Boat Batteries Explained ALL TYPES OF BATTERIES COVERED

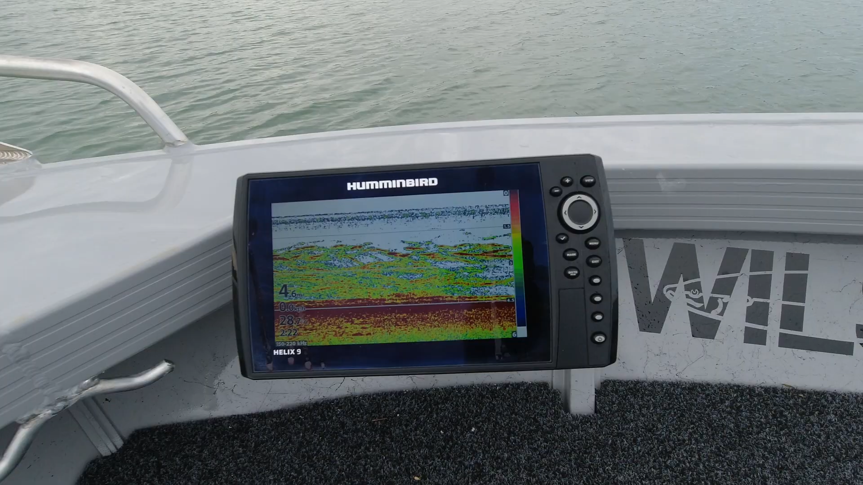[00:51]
They're linked sanders, so I can't run them separately.
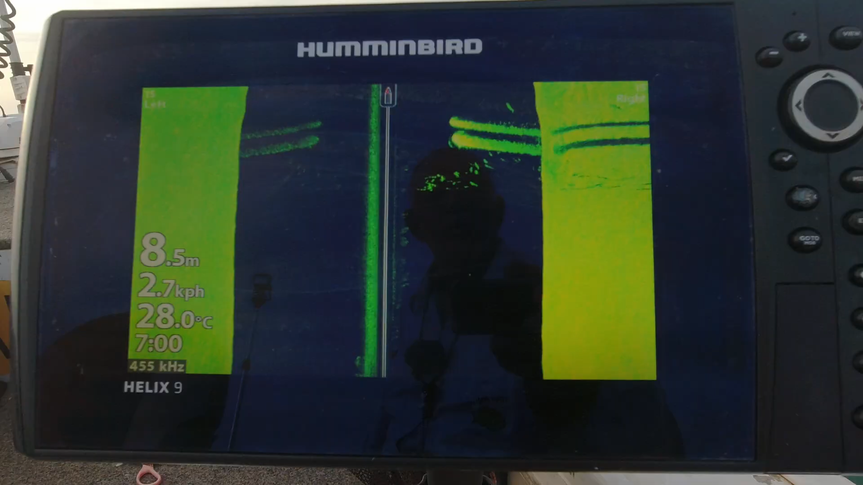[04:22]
On screen: depth 8.5 m, water 28.0°C, speed 2.7 km/h
it creates a lot of draws so it puts interference in on the sander and I just want a nice, clean sander screen.
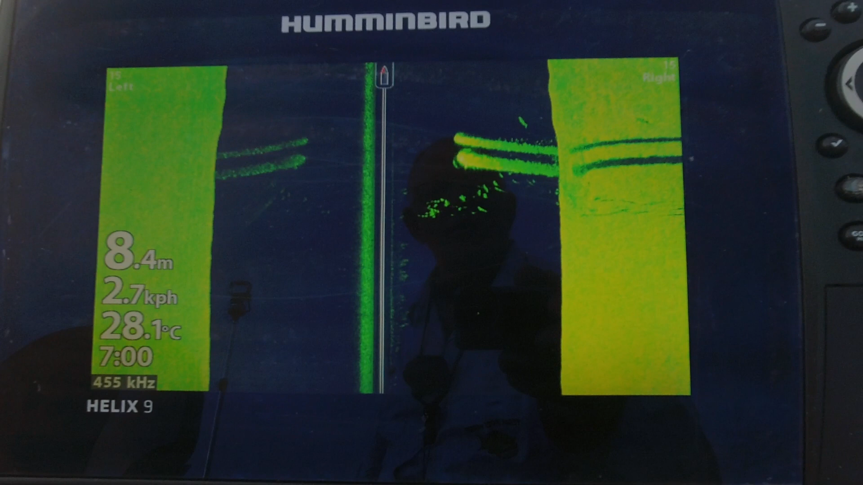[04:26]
On screen: depth 8.4 m, water 28.1°C, speed 2.7 km/h
Look, if that's not important to you, of course, you can just have one battery in a little boat like this.